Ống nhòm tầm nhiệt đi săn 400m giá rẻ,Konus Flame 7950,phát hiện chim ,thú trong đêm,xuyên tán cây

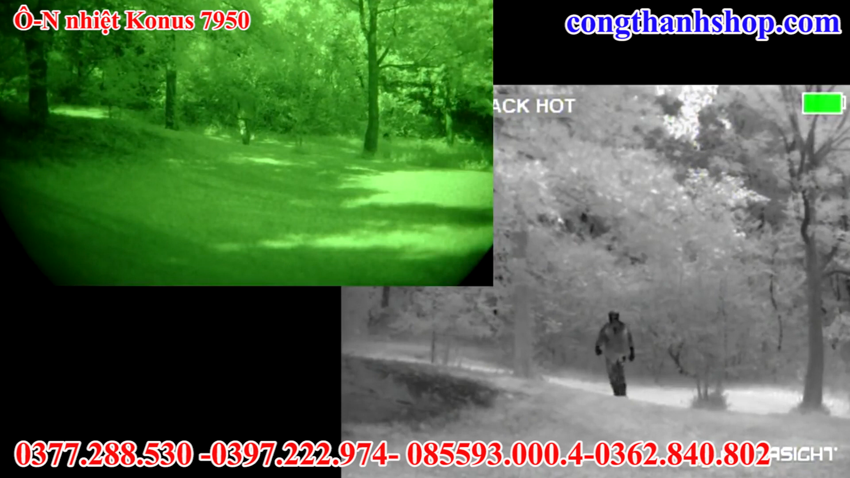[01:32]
Với khoảng cách mà chúng ta có thể nhìn được gấp 2, gấp 3, thậm chí là gấp 4 lần như thế thì dĩ nhiên là cái sản phẩm của nó cũng đắt gấp 2, gấp 3 lần, thậm chí là gấp 10 lần so với những cái ống nhòm hồng ngoại hoặc là những cái kính hồng ngoại nhé!
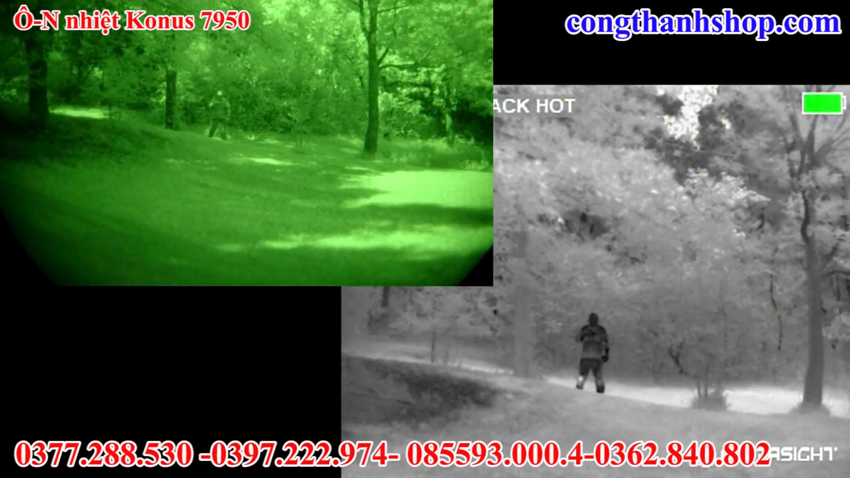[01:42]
Thứ 2 nữa là cái này nó có thể nhìn xuyên qua được tán cây, xuyên qua được khói! Ví dụ như là có một con vật nào đó lần sau trong tán cây, con chim, con cò, con hưu, con nai gì đó lần sau tán cây thì sử dụng cái ống nhòm hồng ngoại sẽ rất là khó phát hiện hoặc là không phát hiện ra! Nhưng mà cái này vẫn có thể phát hiện được nhé! Vì nó sẽ, cái hình ảnh của cái con vật này nó sẽ nổi trội lên trên, nhìn nó sẽ rất là rõ, còn cái tán cây thì nó, cái nhiệt độ của nó sẽ thấp hơn người rất là nhiều!
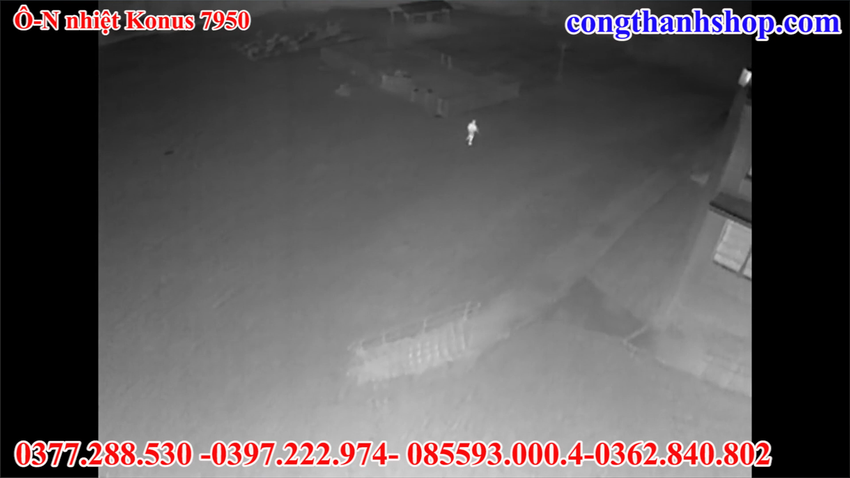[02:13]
Nên là nhìn sẽ ra ngay được cái con vật ở nấp sau tán cây nhé! Vì thế là cái mục đích của cái ống nhòm nhiệt này thì có rất là nhiều cái mục đích khác nhau!
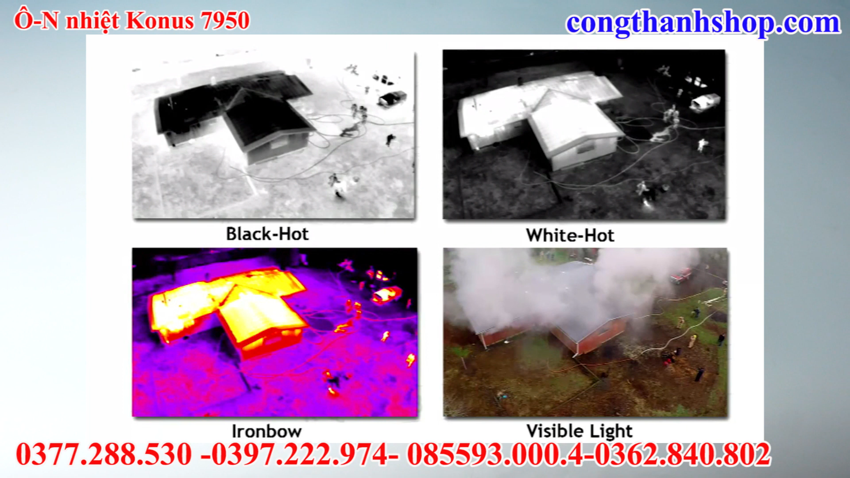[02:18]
Ví dụ như là cứu hộ, cứu nạn, còn với kênh của mình thì sẽ là đi săn bắn!
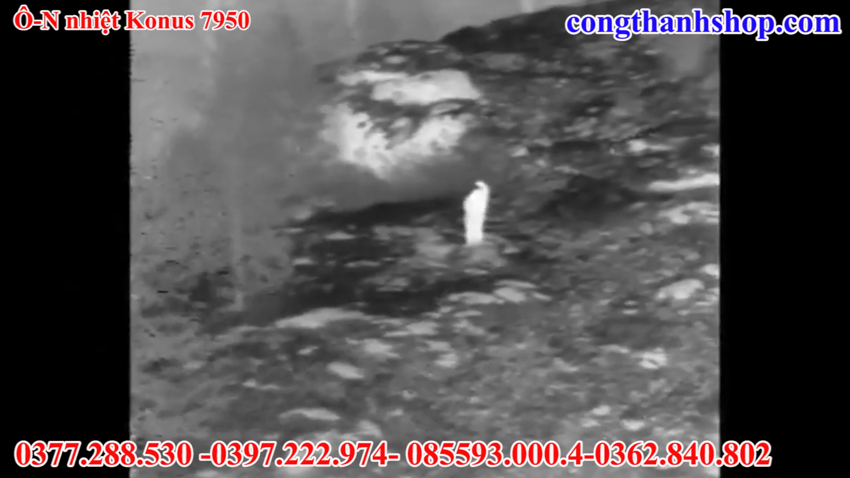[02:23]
Anh em dùng cái này đi săn bắn thì thôi rồi nước ơi! Rất là hay luôn!
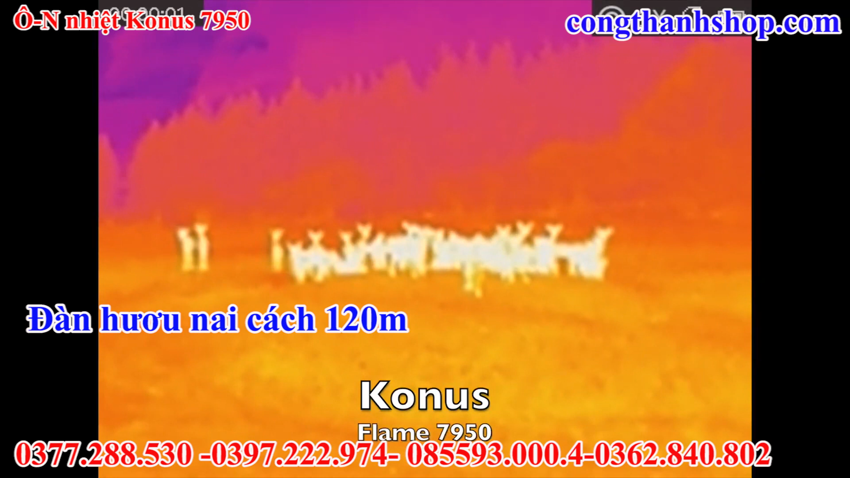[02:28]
Chúng ta có thể phát hiện ra những cái con vật ở xa!
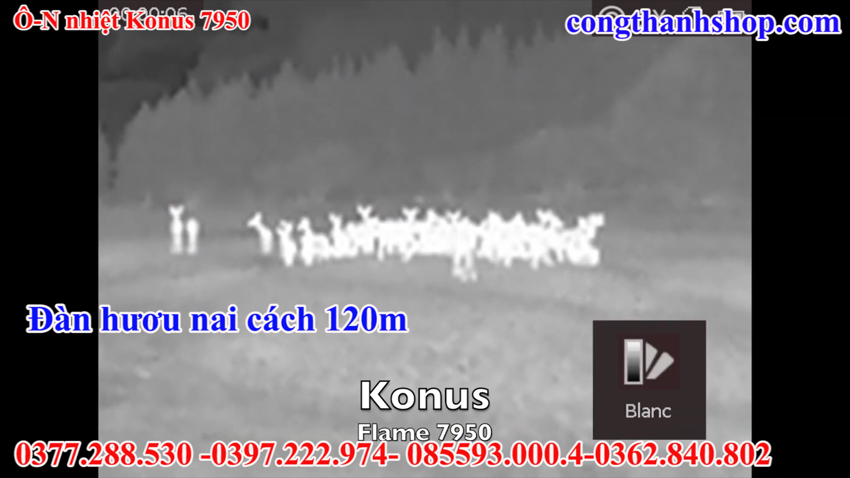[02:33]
Mà đặc biệt là cái ống nhòm nhiệt này thì nó lại nhỏ gọn hơn những cái ống nhòm nhiệt trước đây mình đã từng review! Đây, cô lút frame này nhé! Chính hãng 100% có cái mã hiệu ở đây!